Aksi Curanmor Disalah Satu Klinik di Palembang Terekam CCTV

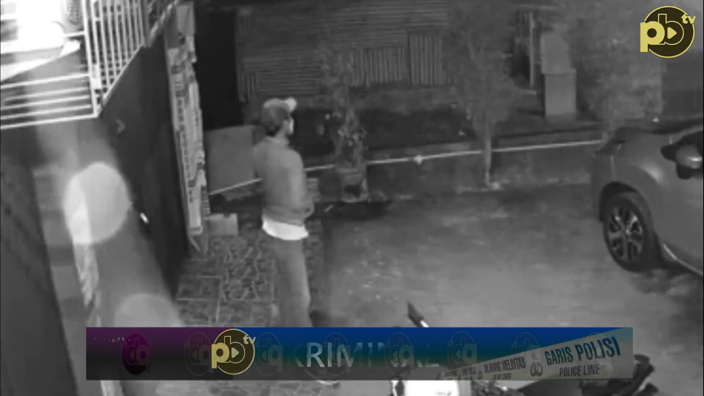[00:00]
Modus pura-pura menelpon, dua komplotan curanmor mencuri sepeda motor milik seorang pegawai klinik di Palembang. Aksi pencurian sepeda motor itu sempat rekam CCTV klinik.
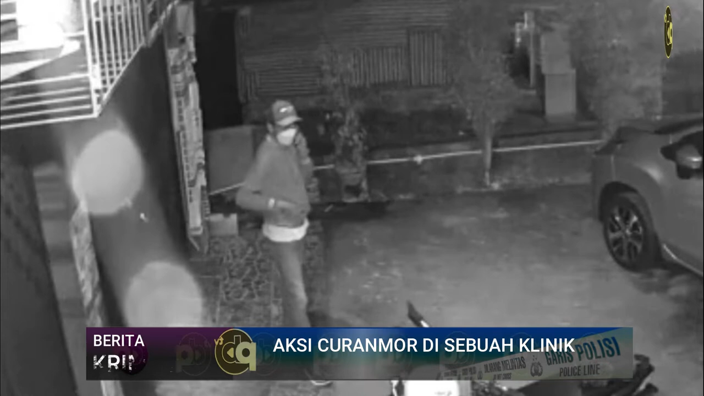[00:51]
Mansur, pelurahan Bukit Lama, kecamatan Ilir Barat 1, kota Palembang. Dalam rekaman CCTV itu, awalnya salah satu pelaku berpura-pura menelpon seseorang sembari mengamati situasi. Pelaku yang merasa situasi aman kemudian langsung melancarkan aksinya dan dalam hitungan detik, motor milik korban berhasil dibawa kabur pelaku dengan merusak kunci kontak menggunakan letter T. Korban yang baru tersadar motornya dicuri saat melihat layar monitor CCTV sempat berusaha keluar klinik.